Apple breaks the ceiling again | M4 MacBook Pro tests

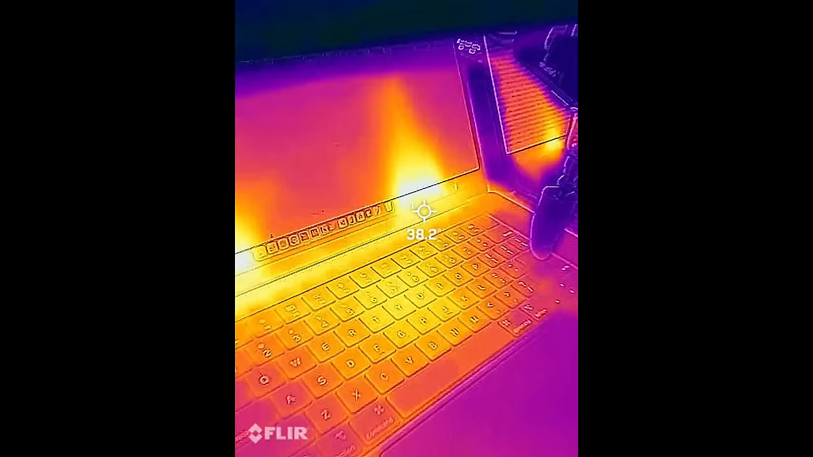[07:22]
We're up to 30 degrees during this test. The machine to the left. Oh it's at 45 degrees.
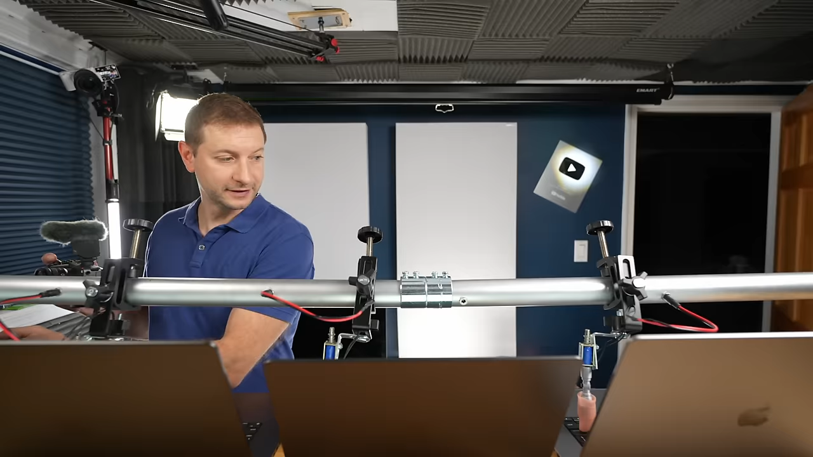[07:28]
See that's that's pretty good for that 16 inch. Slightly different profile here on this last machine. Uh oh.
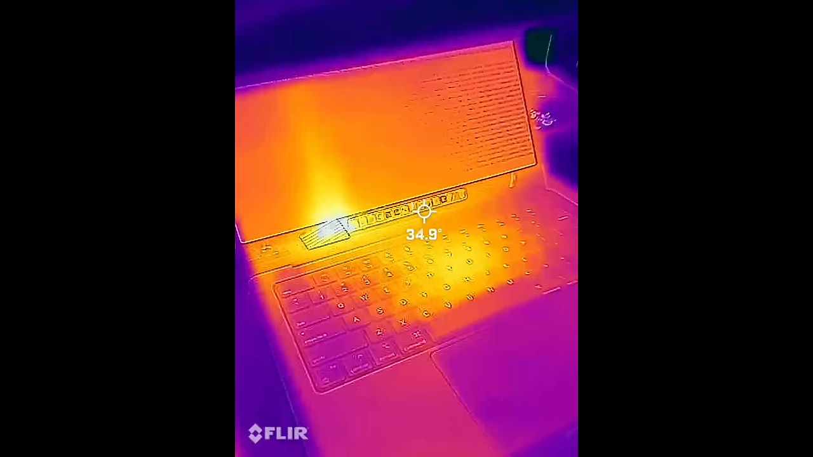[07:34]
Uh oh. Does this one only have one fan? 43 degrees on this one. 45.